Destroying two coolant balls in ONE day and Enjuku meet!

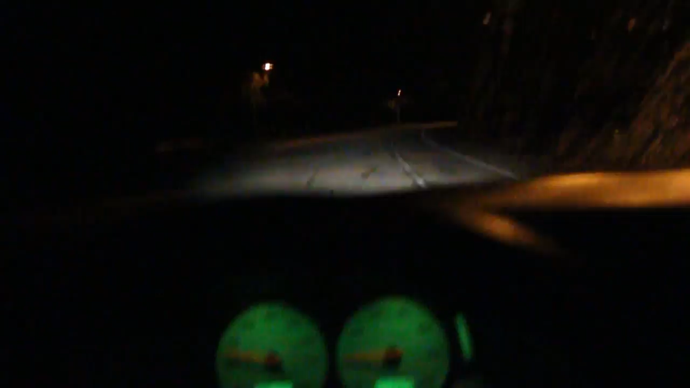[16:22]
I'm at 250.31 now, so made it 2 more miles. I'm probably about a mile from my house. Fingers crossed.
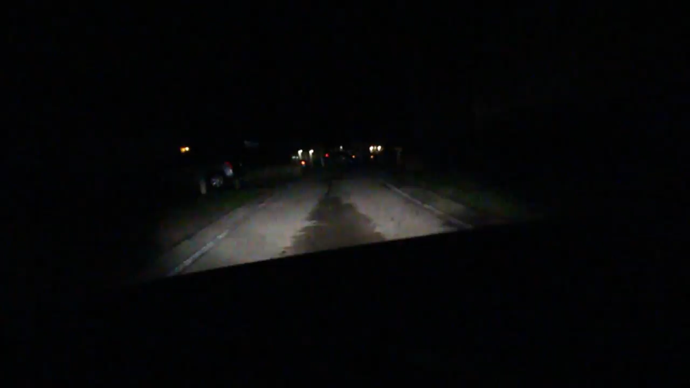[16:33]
Home stretch. We are at 32 now, like I said, about a mile to my house. My exhaust is loud. I'm sure all my neighbors hate me, and these lights are really bright. Look at that. But we are almost there. Just a little further. And there's the house. We made it. In the garage and off.